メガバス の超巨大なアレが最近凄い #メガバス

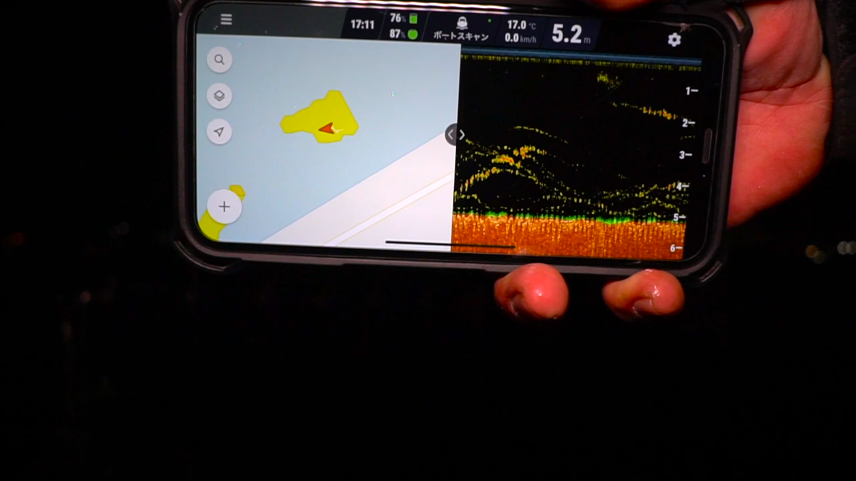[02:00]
On screen: depth 5.2 m, water 17.0°C, speed 0.0 km/h
ディーパー使ってるんですけどねこういう感じで中層にふわふわふわふわね、
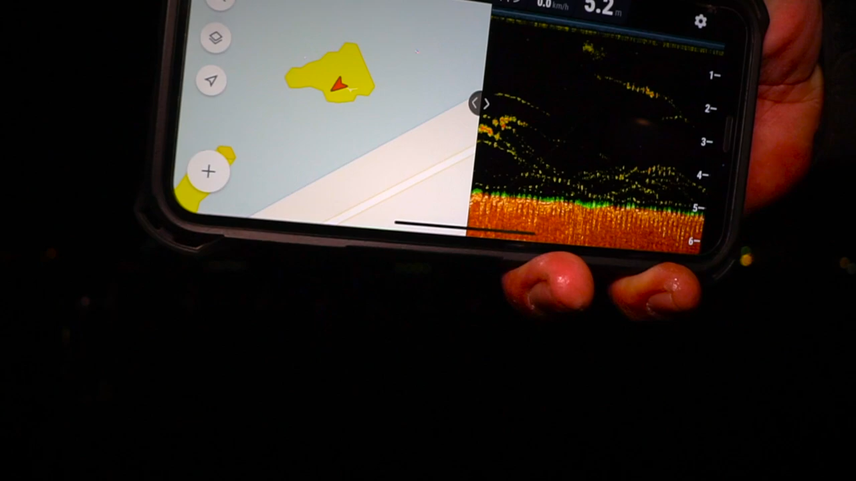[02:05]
怪しい波形が映っていてよーしゃ!食った!